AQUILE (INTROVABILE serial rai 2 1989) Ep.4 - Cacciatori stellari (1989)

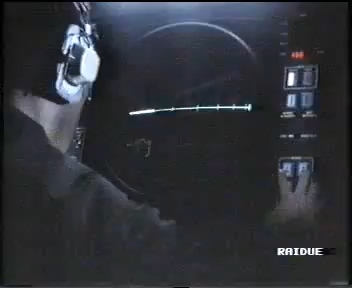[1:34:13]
Siete leggermente al di sopra del sentiero di discesa. 3/4 di miglio dal punto di contatto.